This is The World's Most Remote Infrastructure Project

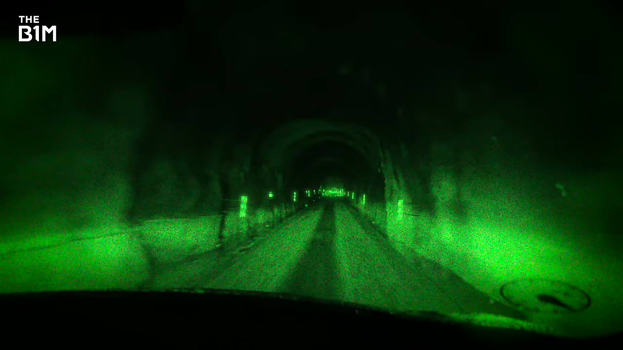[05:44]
Driving through this 60-year-old 2km tunnel was one of the toughest things I've ever done.
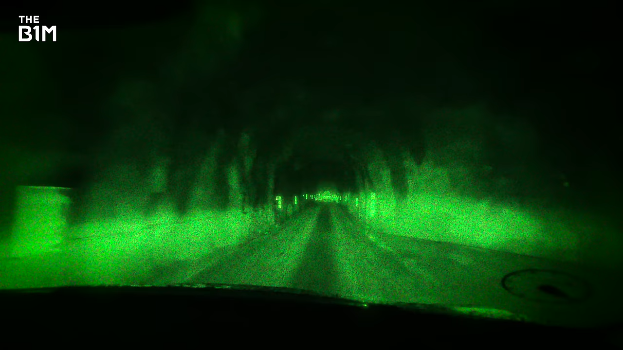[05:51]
It was cramped, pitch black and you had no idea how far you had left to travel. Every so often, your mind would drift the enormous weight of all that rock above your car.